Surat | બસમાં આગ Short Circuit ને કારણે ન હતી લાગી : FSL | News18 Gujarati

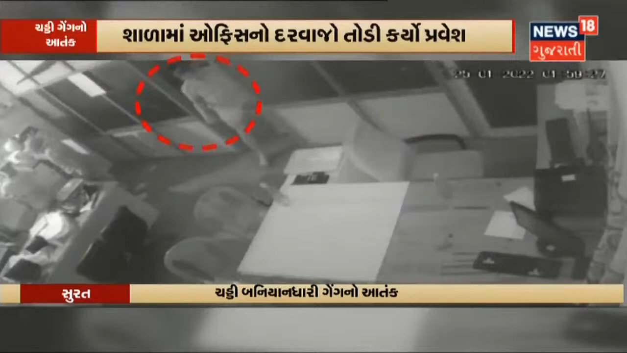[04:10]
जी केते श समगर महाईती बदेला पार परिया हाता तसकरोनी समगर घटना सिसीटीवी मा पन केत थाईश पोलीस सिसीटीवी ने आतारे तसकरोने पकडवा माटिक वाद तेज करीश